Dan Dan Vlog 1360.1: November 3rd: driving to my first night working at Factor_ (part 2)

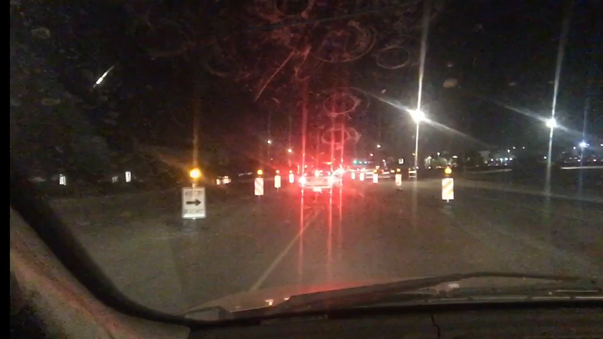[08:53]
So, nothing to worry about. And, yeah. Old Town Tolleson. Pretty much starts a half mile north of here. See a couple cars behind me making U-turns. They're like, screw that noise. Wow. And, off to the right, my camera's probably not catching it. But, the backup on 91st Avenue southbound is pretty intense. It looks like there's well over a half mile of backup approaching this intersection.
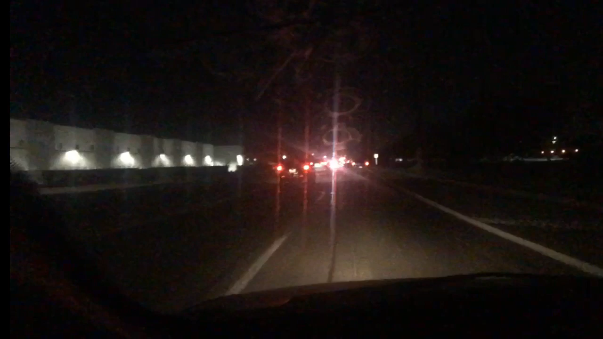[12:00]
For sure, wearing a face mask made me uncomfortable, so there's that. On my left, Academy of Math and Science. I have no idea what that's about, but that's kind of a hell of a sign. I just saw a sign saying what the name of the street is that is crossing here, but I don't know what it is. Looks like we're hitting actual new residential developments now. I expected Buckeye Road to stay industrial all the way.
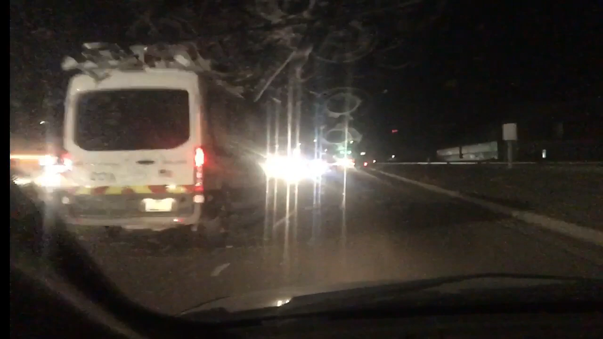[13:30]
Oh yeah, this is definitely Old Town Goodyear here. That bar on the left has been there as long as I can remember. I remember that being there in the early 90s when it was a cab driver. Ditto for that Circle K. Here's 111th Avenue. Yeah, there's a residential area to the south over here. And as I recall, it is pretty ghetto. And it's been there since before I was born. Of course, it used to be far removed from Phoenix.
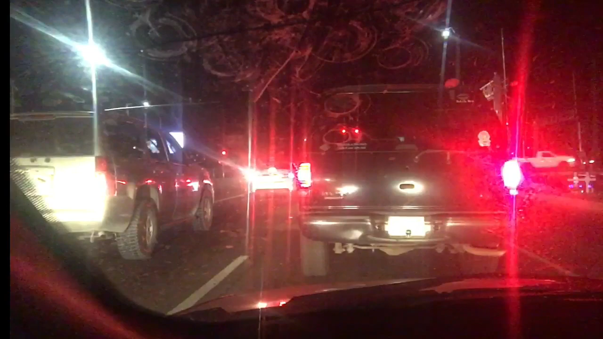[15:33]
Mostly I just like to see what my balance is after I make withdrawal and it's not as much as I'd like to see in that account, but it's not a frightening number either. So I'm pretty sure this is Avondale Boulevard, formerly known as 115th Avenue, which it's my understanding NASCAR starts very soon and the NASCAR Raceway, I believe, is south of here. I'm not a motorsports fan, so yeah, there we go, there we go, Avondale Boulevard, great big sign.
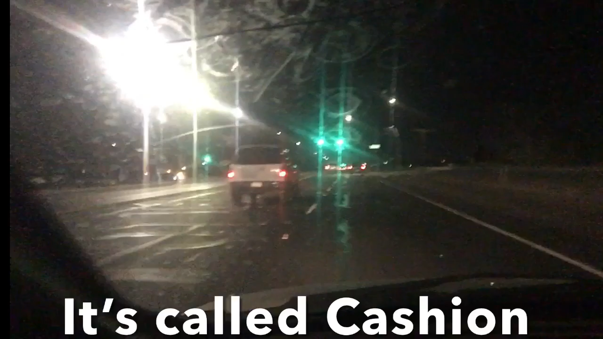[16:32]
In fact, I wouldn't be surprised if that's an incorporated pocket of Maricopa County that's kind of its own little ghetto thing. 119th Avenue?
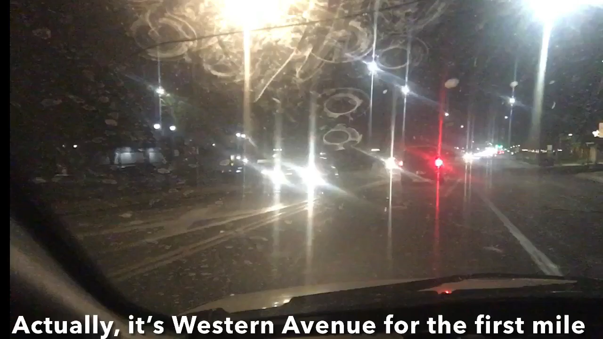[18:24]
It still seems so weird to me that there's not a traffic light right here. And I never remember there being a traffic light right here, but this seems like a no-brainer spot where there should be a traffic light. And we're about to go through downtown Goodyear. And it might have been quicker to stay on MC85 on up to Litchfield Road and then backtrack. I'm on Dysart Road right now, like I want.
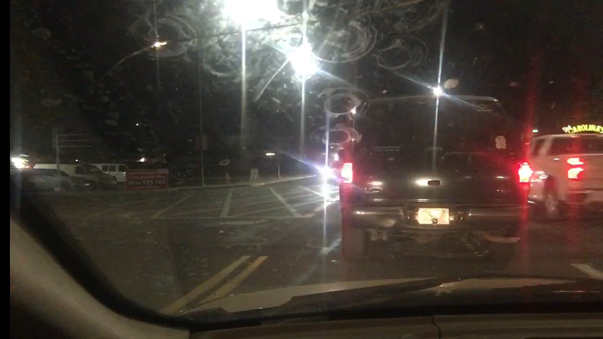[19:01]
Or backtrack on Litchfield Road from MC85. This is the most direct route turning left here. Although God knows how long it's going to be before I can make this left turn. There really should be a traffic light here. And this intersection has been annoying as long as I can remember. I do remember coming here as a cab driver back in like 1992. When I first started working for Yellow Cab.
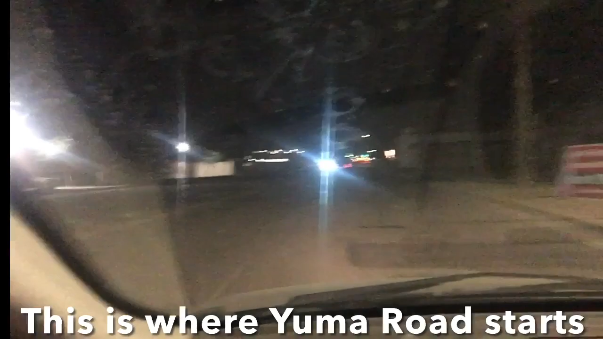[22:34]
Oh, I thought that other intersection I went through was Litchfield Road. The street mall on the right looks completely abandoned. You know, this time of day, I can probably just follow all the other cars to figure out where our factor is. I'm thinking. What's coming up on the right here? Well, I'm sure there's a whole lot of people coming on shift right now. Shit, that might be it right there on the right.
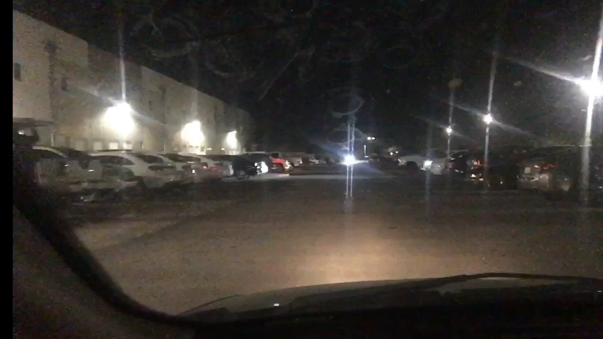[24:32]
I don't know where the good parking spots are.